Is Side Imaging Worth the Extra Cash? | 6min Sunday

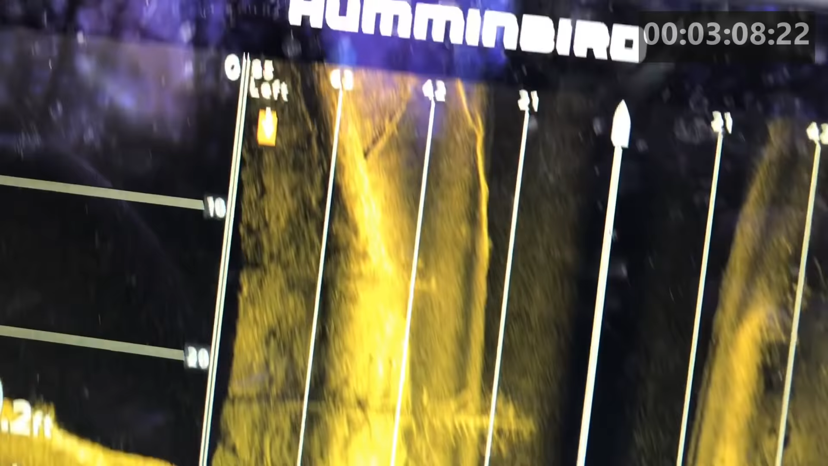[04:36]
And another. This is the edge of your roadbed.
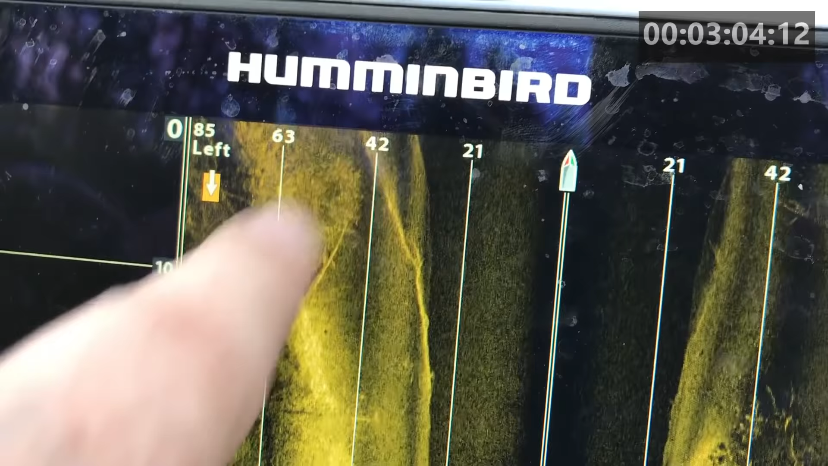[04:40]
You're starting to see the creek channel right there.
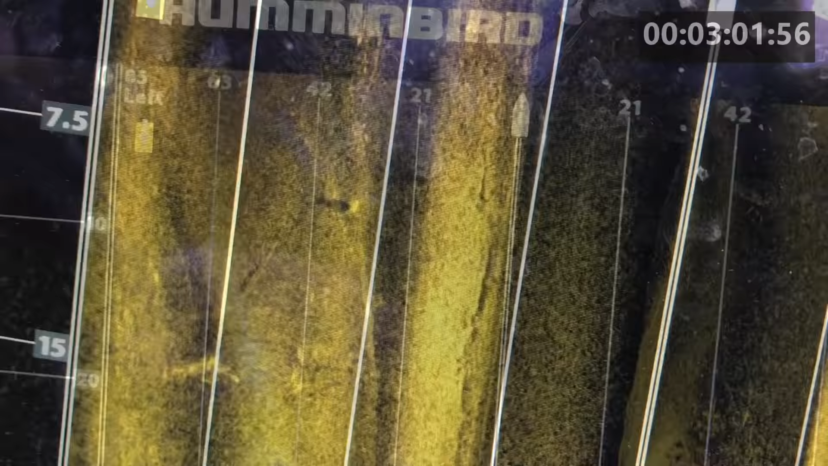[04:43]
That is a fish on a roadbed.
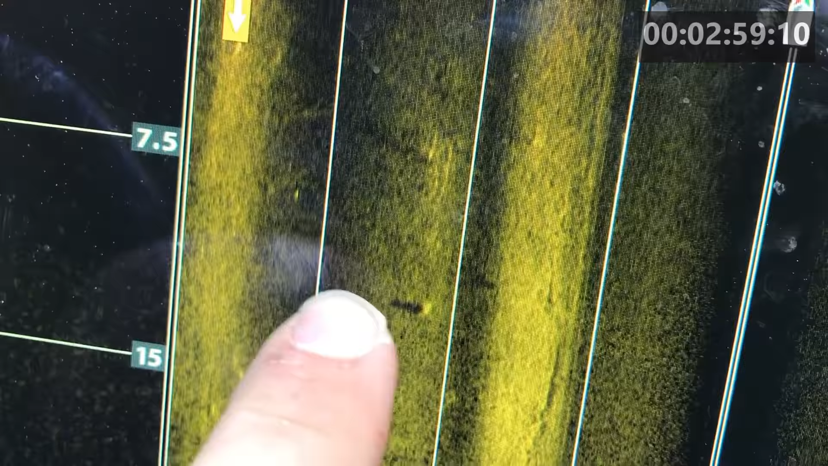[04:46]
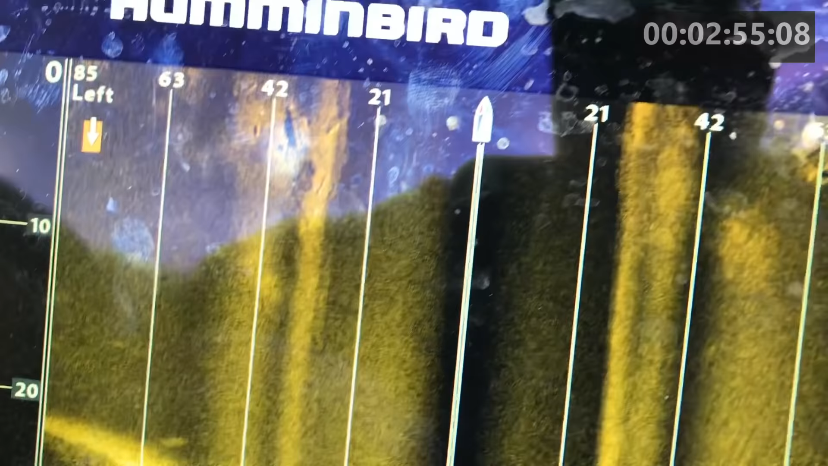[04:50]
House foundation.
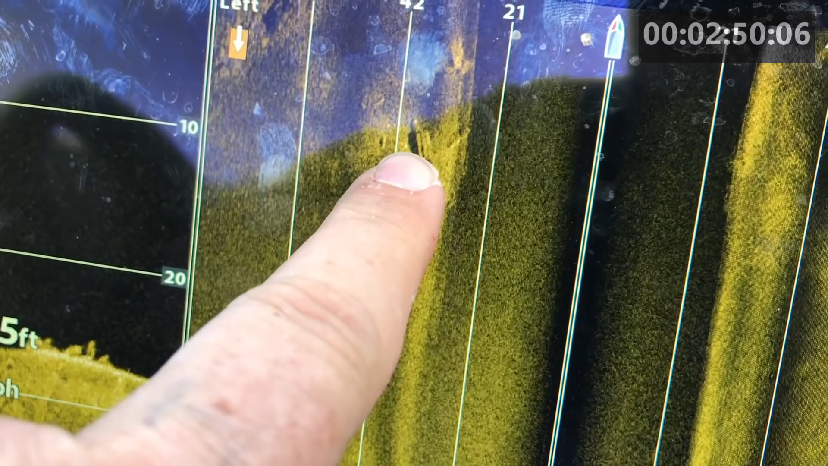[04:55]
Some old house foundations. Building foundations.
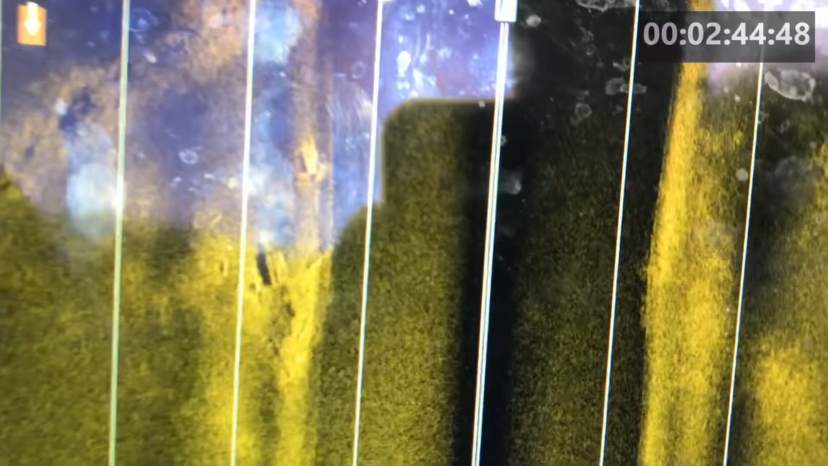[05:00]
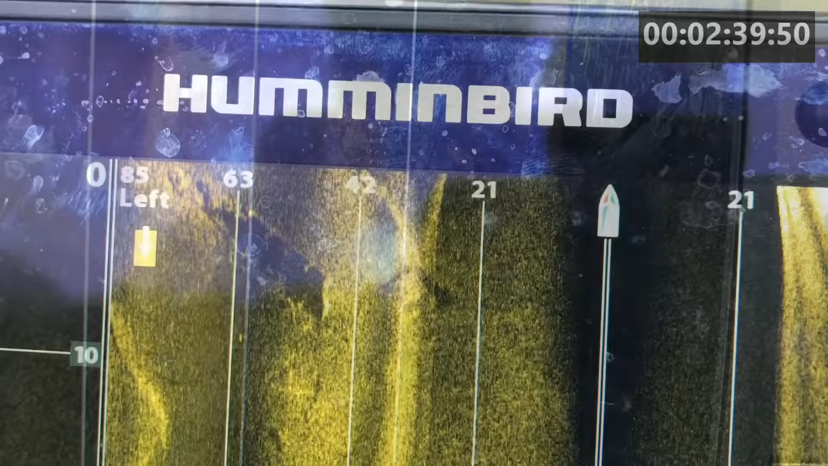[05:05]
There's an old bridge. There's the roadbed.
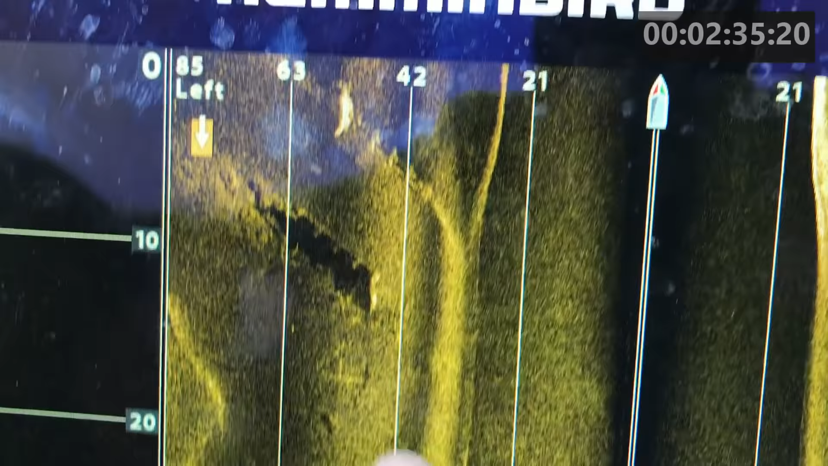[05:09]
Ball of shad down there. Maybe a fish.
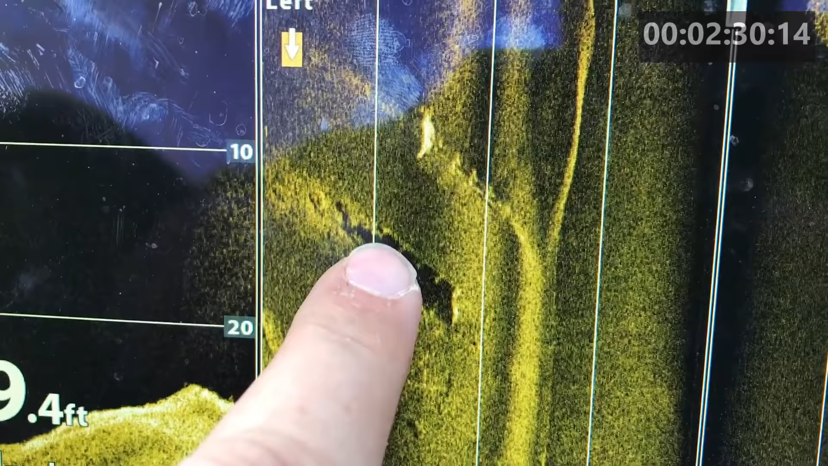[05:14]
There's the rails on each side. Big ball of shad. You can see the bank.
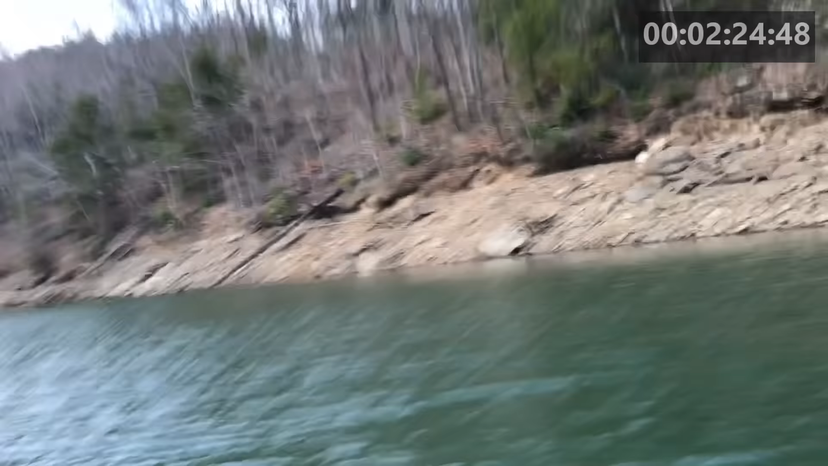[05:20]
We're out here. But there's the road. The road goes across.
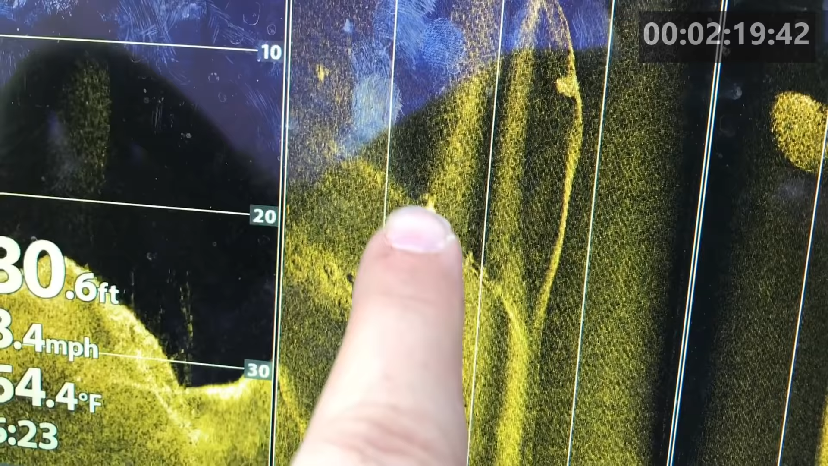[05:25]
That dark spot right there is where the creek channel runs.
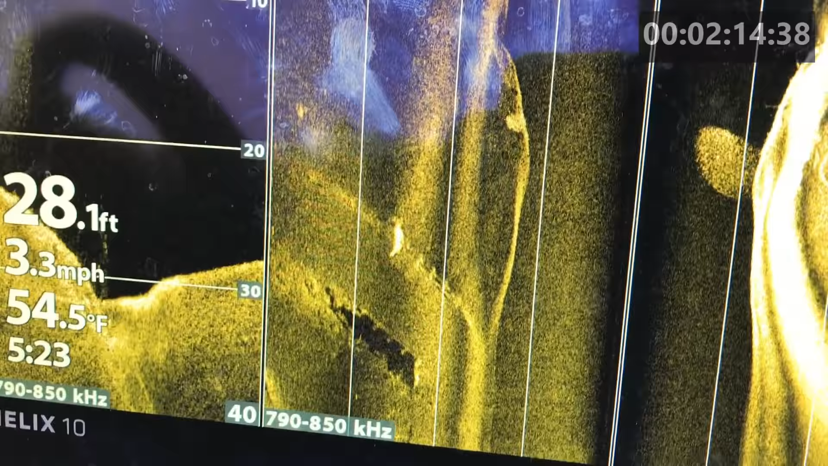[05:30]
On screen: depth 28.1 ft, water 54.5°F, speed 3.3 mph
And that's the guardrails.
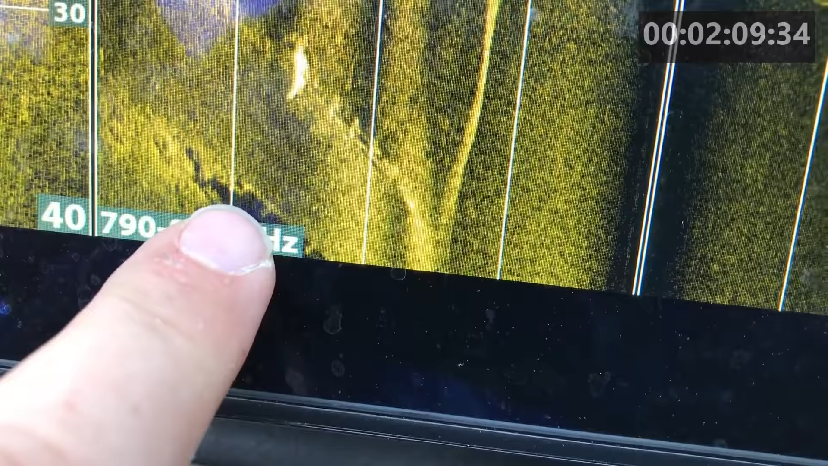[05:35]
If you look real good, you can see a little bit of light messing through them. So the question is, is side imaging worth it?